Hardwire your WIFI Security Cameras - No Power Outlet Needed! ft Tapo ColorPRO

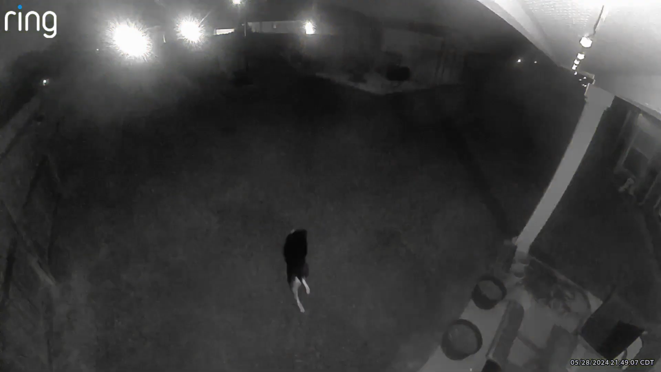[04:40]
And just to be fair, the ring lens needs to be cleaned.